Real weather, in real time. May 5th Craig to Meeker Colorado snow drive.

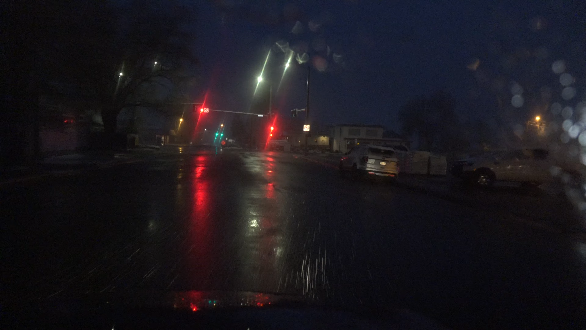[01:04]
This wasn't supposed to be a snowstorm here in Craig. This was supposed to be nothing.